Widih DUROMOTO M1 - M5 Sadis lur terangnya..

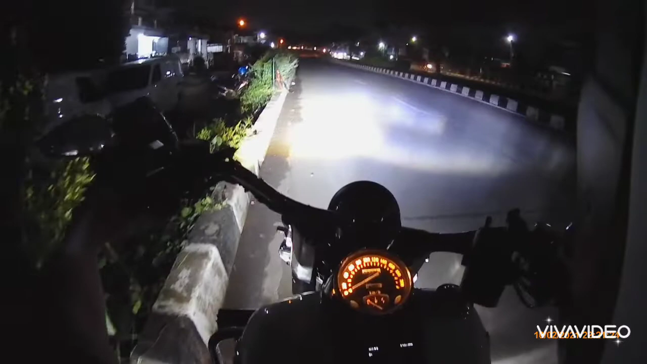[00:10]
Nah, saat ini adalah final ya, kita coba teslam M5 di jalan PDC,
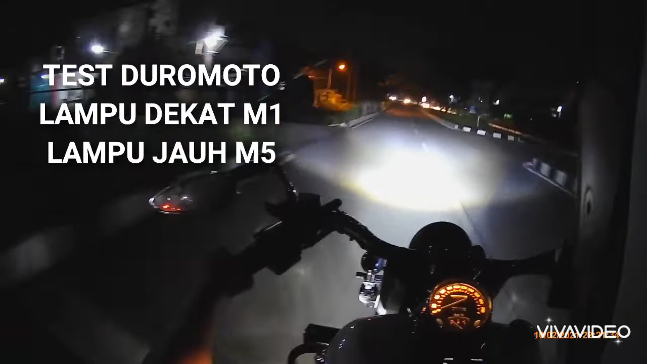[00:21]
kita nyalakan dia, wow, luar biasa kan terang ya kan Ini sentuhannya sampai ke depan sana, gak terbatas, jangan lupa kita matikan dan kita tambah lampu jauh Tuh, sebegitu terangnya lampu ini, ini penting ya, kalau kalian untuk touring dan di rote-rote yang gak ada lampu Kalau di jalan seperti ini ya lebay, gak bagus ya, kasihan lawan arah Karena kalau kalian touring di hutan,